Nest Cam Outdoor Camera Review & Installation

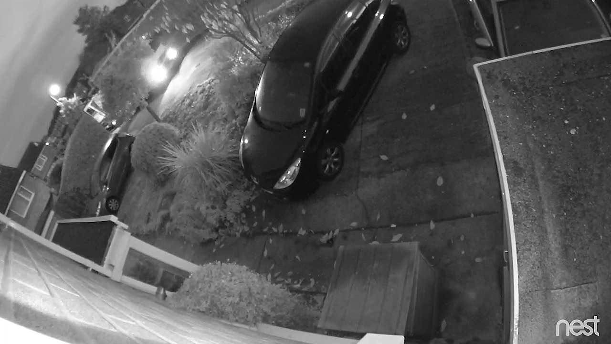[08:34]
so that's really good infrared performance what about the person alert then did it do a good job of detecting the difference between say a cat and a human